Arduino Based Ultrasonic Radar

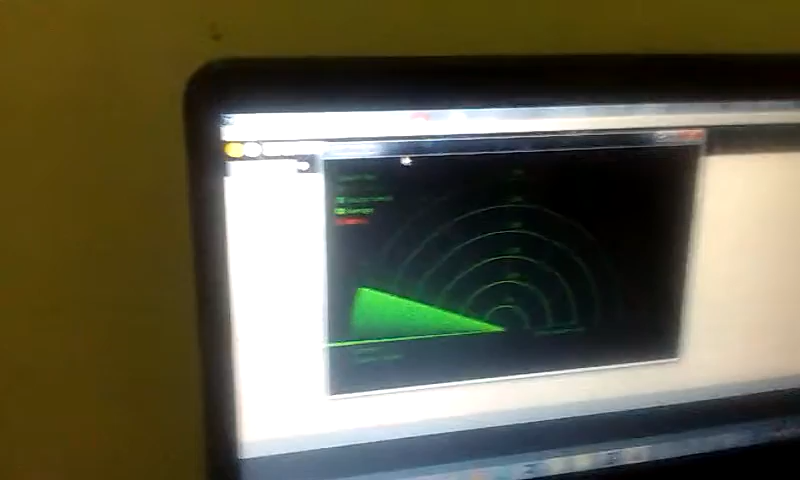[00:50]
this is the display here the range of which is 300 centimeter though the range of the sonar is
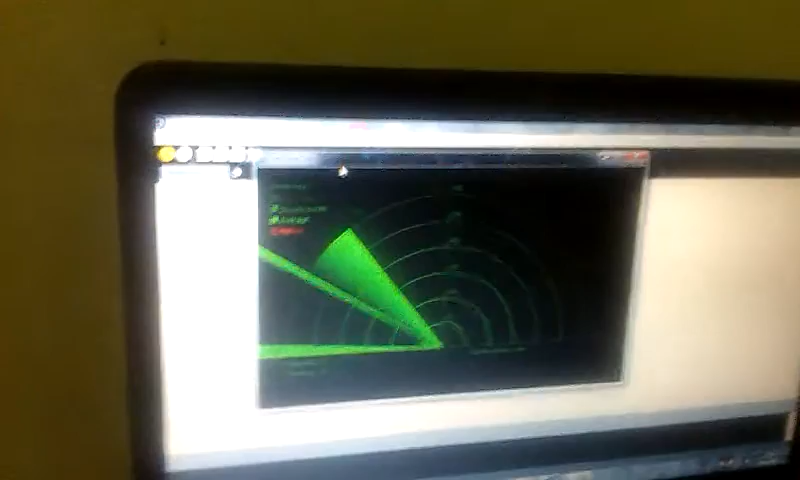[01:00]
30 meter the range of this display is 300 centimeter here's a sonar